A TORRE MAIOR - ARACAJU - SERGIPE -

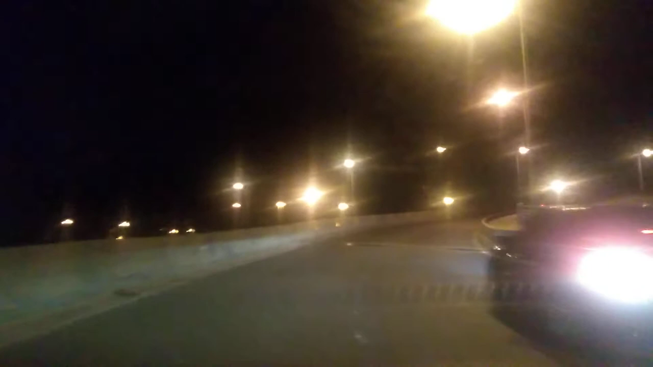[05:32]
Bem na curva, velho. Tá metendo uma reta. É, tô vendo. Ele acerta, ele desistiu, né? Não tem retorno, aí vem um ônibus ali. Tchau. Doidice da porra. A maioria das rádios agora, esse que é o apartamento, esse prédio mais antigo. Porque você tem um ponto alto no prédio, você vai estar todo lá em cima da porra. Ah.